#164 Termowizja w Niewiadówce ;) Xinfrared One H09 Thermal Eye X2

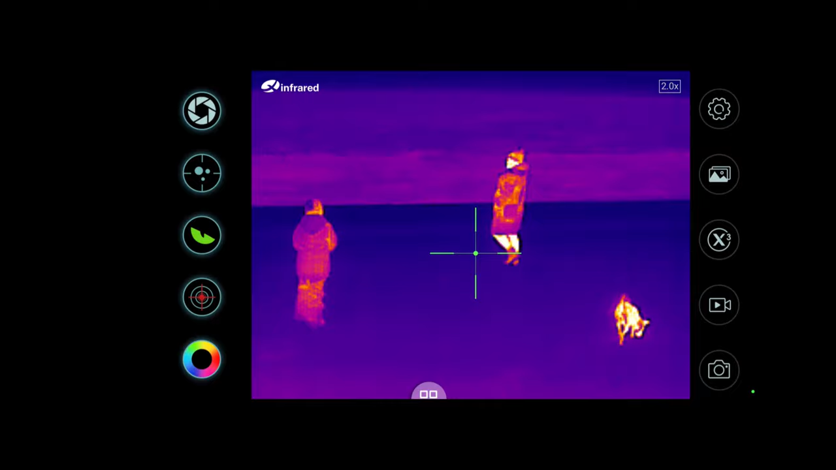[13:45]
Już wiem, do czego służy ten przycisk.
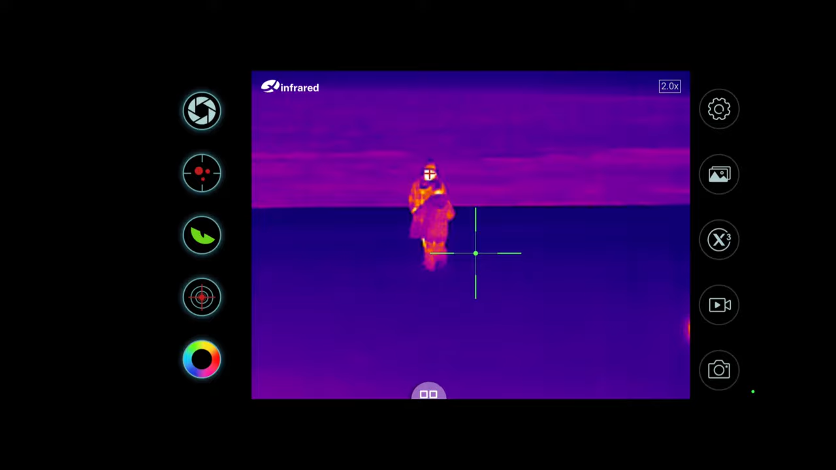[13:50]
To jest wykrywanie ciepłych punktów. Tak, jeżeli byście przeszukiwali teren jakiś większy i chcieli namierzyć zwierzątka, których nie widać, które widać tylko po ciemku,
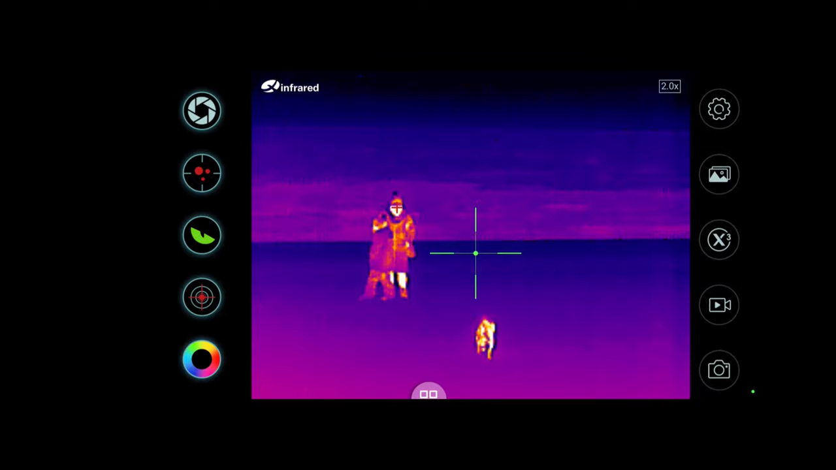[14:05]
znaczy których nie widać, widać tylko na ekranie, ten przycisk pomoże wam je zlokalizować.
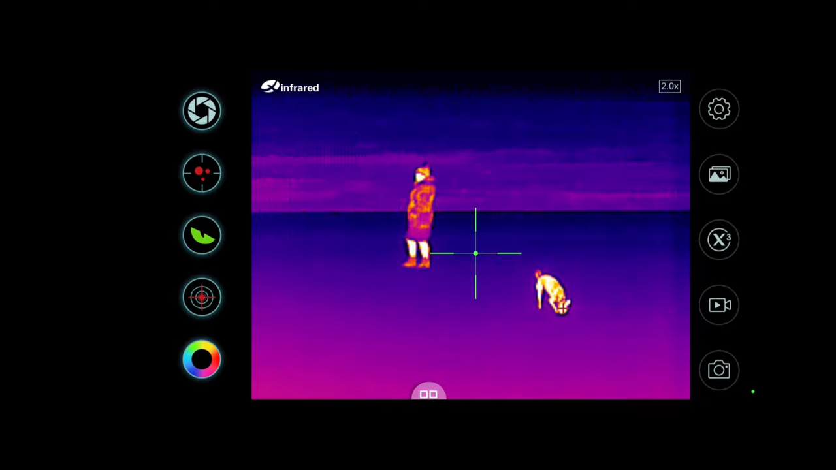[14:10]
Widzicie, w ciepłych punktach pokazują się w tej chwili takie, jak na Łatce, wskaźniki.
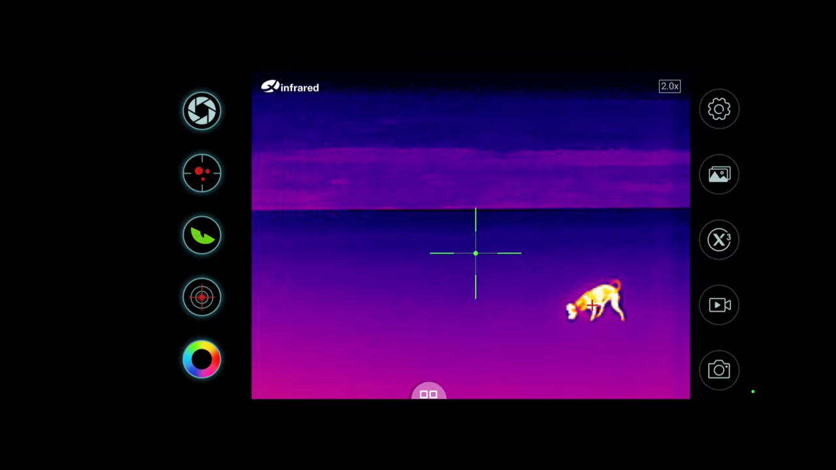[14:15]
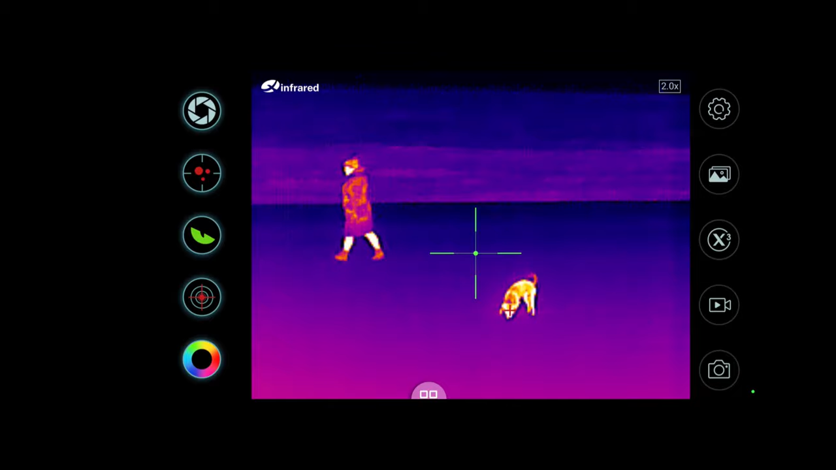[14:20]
Sprawdźmy sobie teraz te różne tryby.
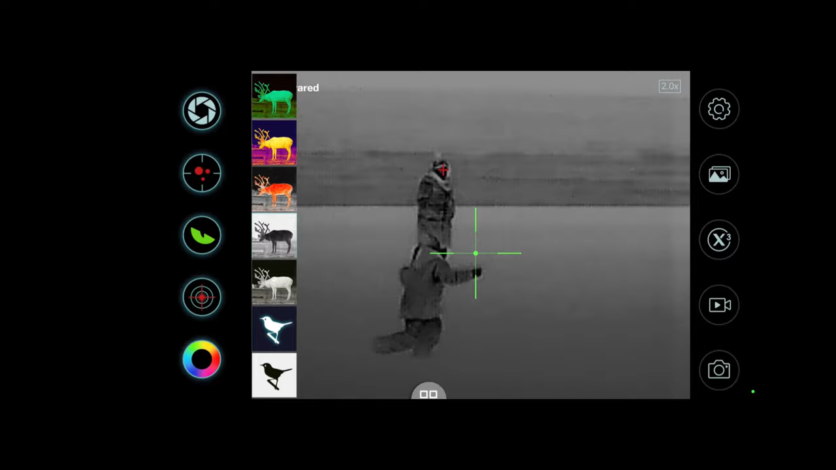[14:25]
No, całkiem nieźle to wygląda, muszę wam powiedzieć.
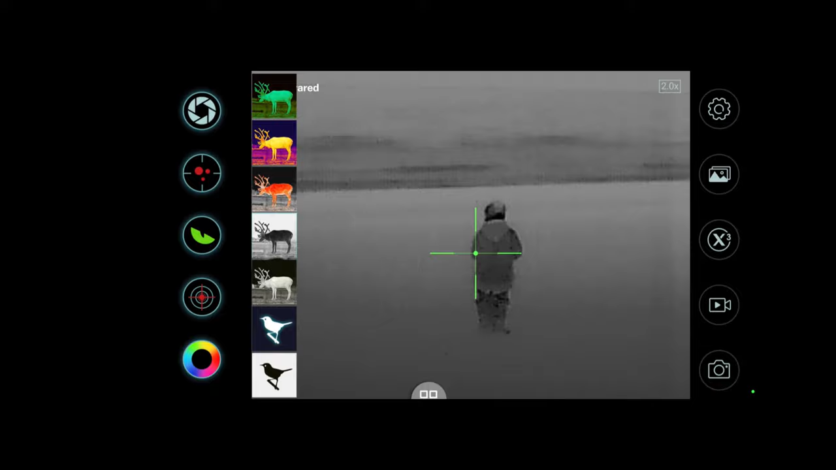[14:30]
Do takiej wieczornej zabawy w szukanie zwierząt.
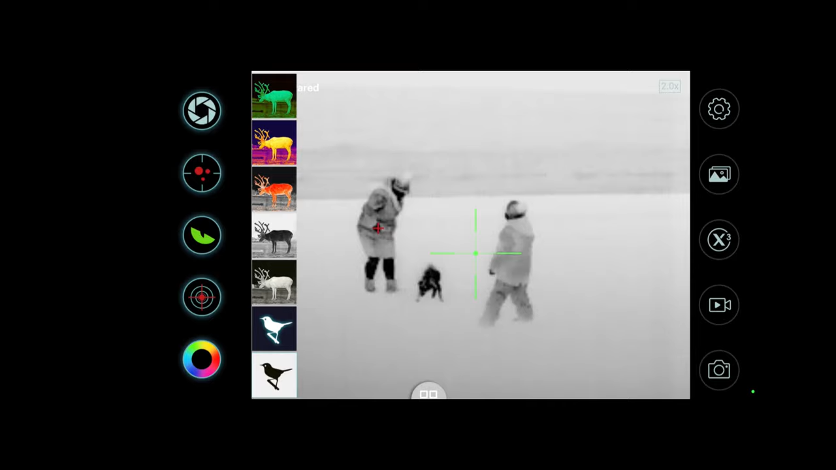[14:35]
Plaża w negatywie.
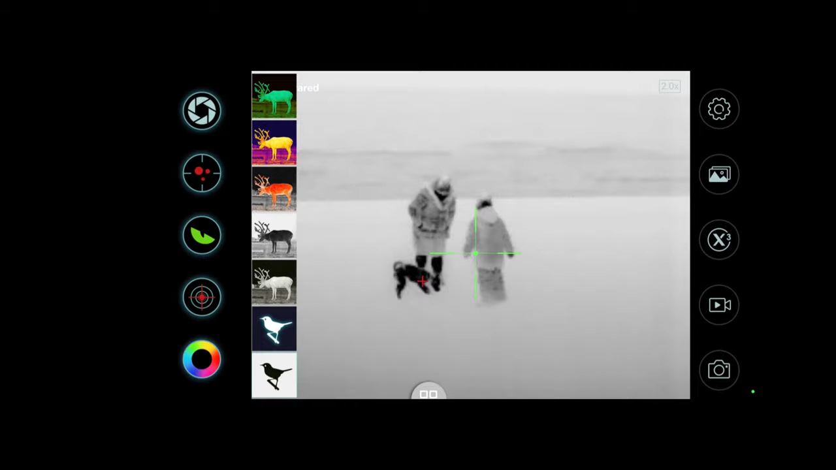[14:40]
Zobaczcie, tam widać morze.
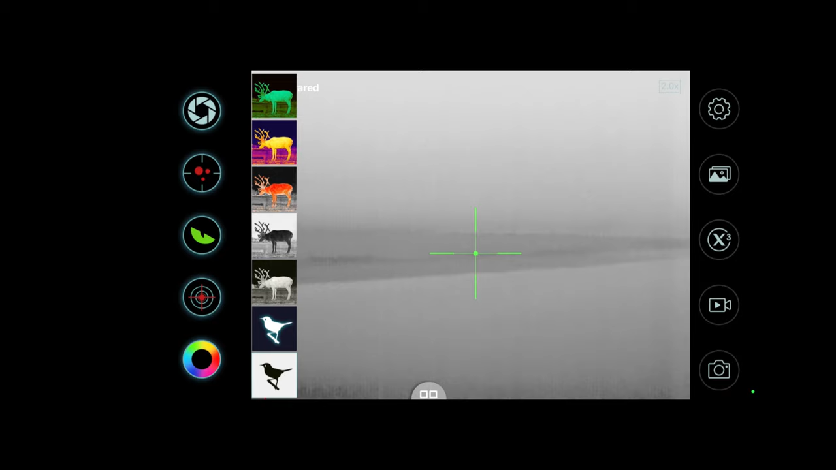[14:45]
Ledwo widać tutaj, gdzie jest znacznik światła od mola. I budynki.
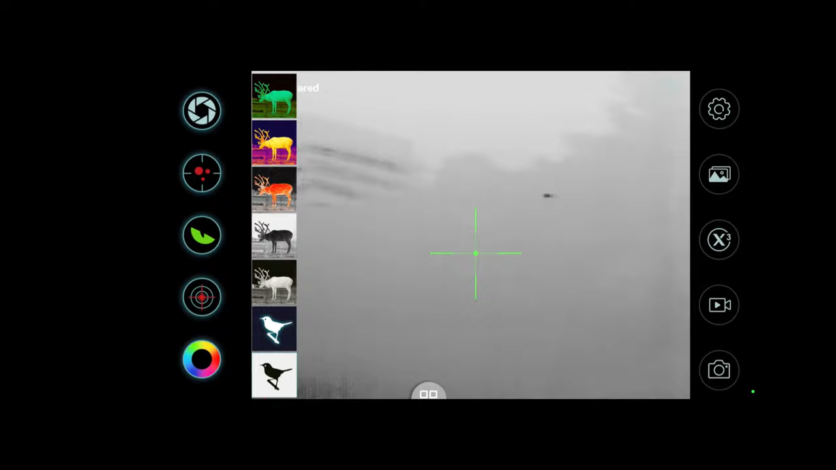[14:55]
Ale numer. O, tutaj, ha, zobaczcie, namierzyliśmy kogoś. Tu na słupie, tu lampa jest.
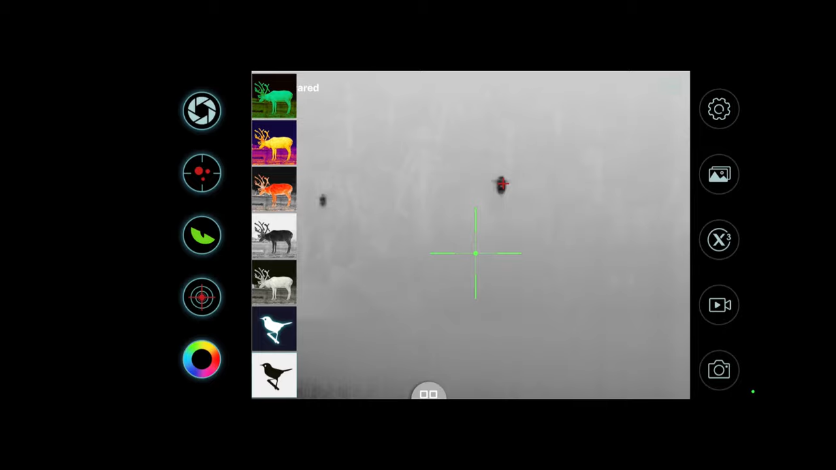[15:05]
a tu sobie ktoś biegnie ścieżką pośród wydm.
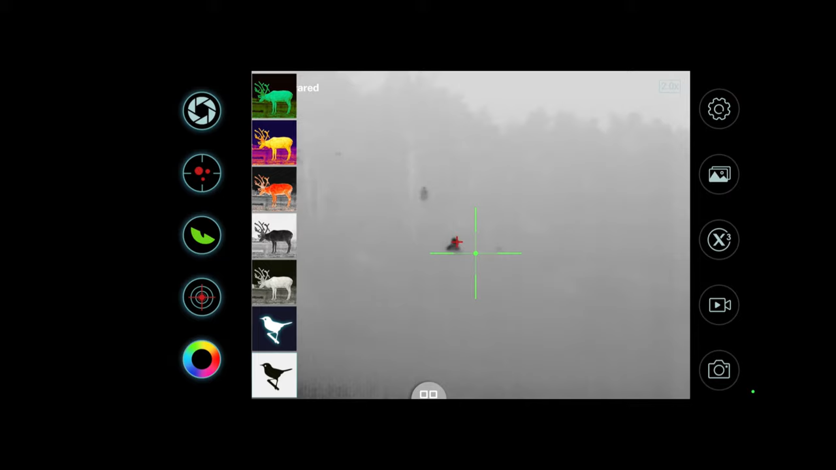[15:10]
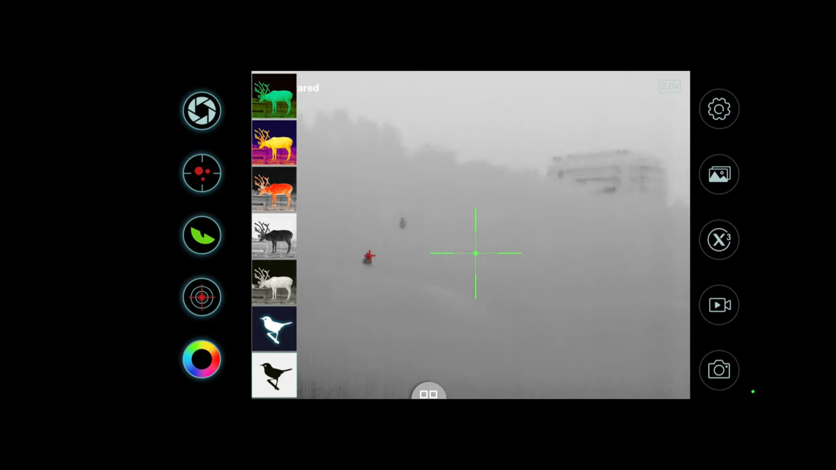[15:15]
Powiem wam szczerze, że wzrokiem ciężko tego kogoś namierzyć.
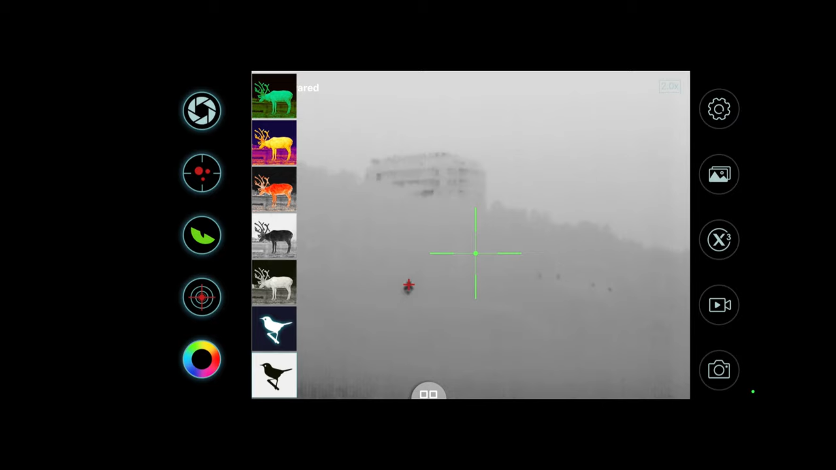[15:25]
Tu wszedł w cień pod budynkiem, gdzie nie ma lamp i go nie widać, ale numer. To był, który ten? O, tu może lepiej. O, teraz widać morze.
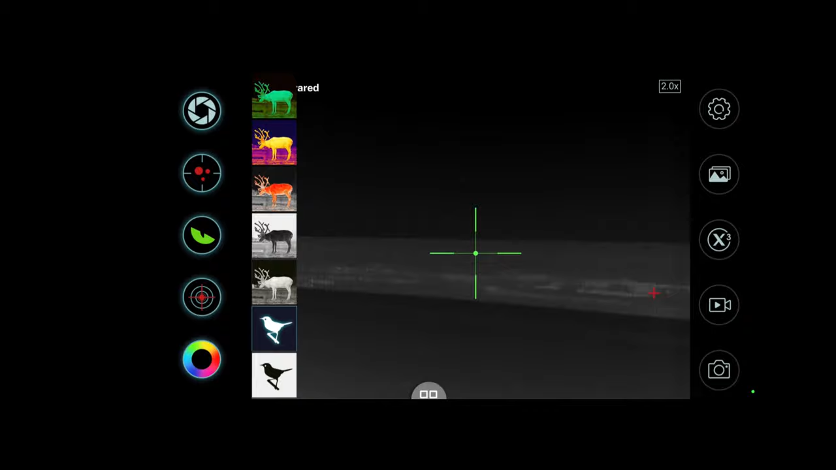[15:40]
Widać naszych rozrabiaków.
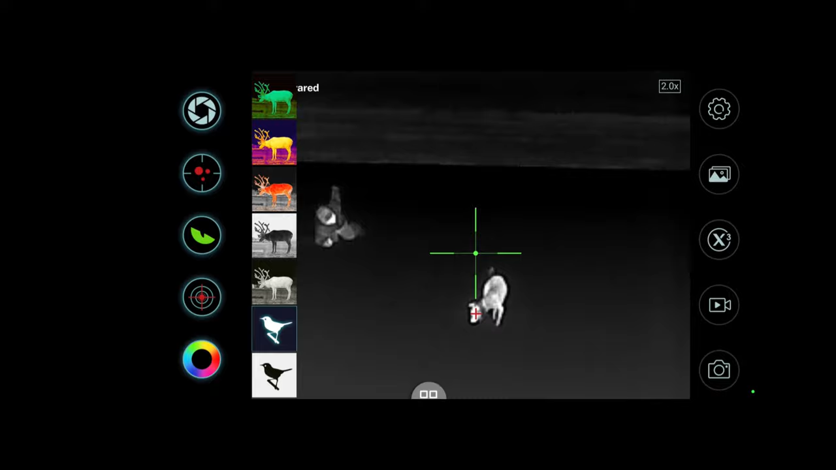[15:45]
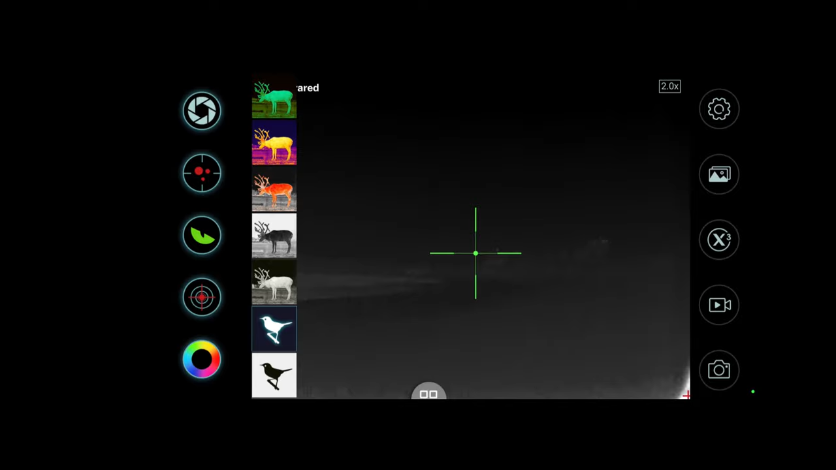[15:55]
I z daleka Międzyzdroje. Hej, Łaciek.
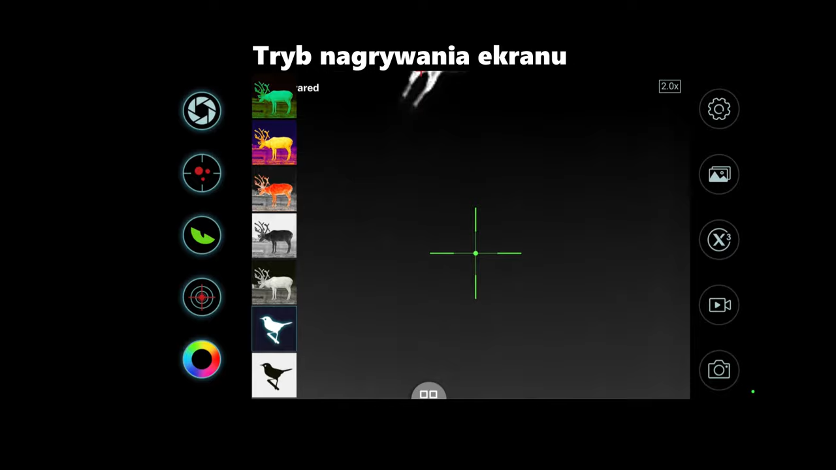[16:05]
Ciężko gimbalem nadążyć za nimi. No, powiem wam, że magia.
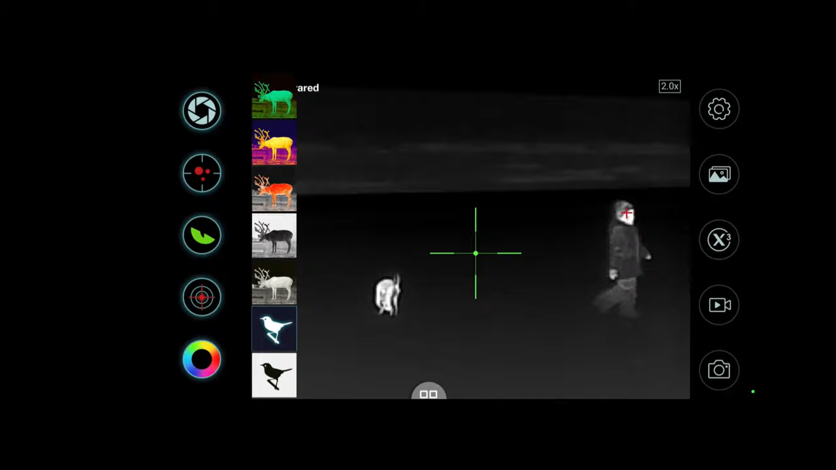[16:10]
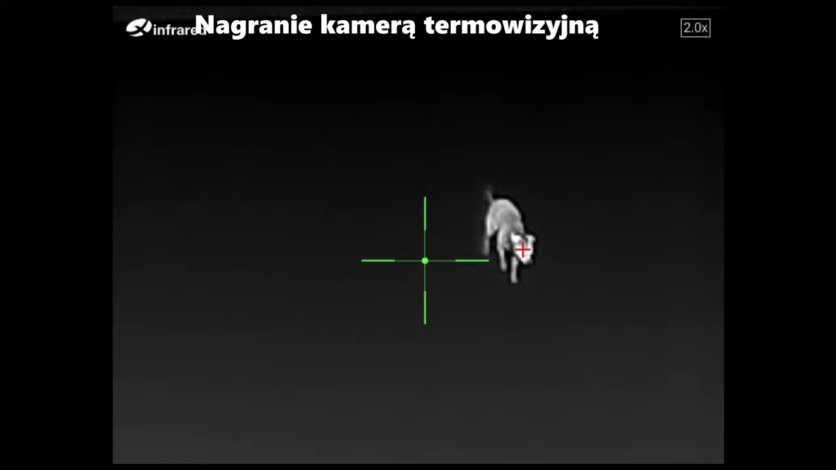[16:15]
Mamo! Gdzie jesteś? A tu cię mam. Ale numer.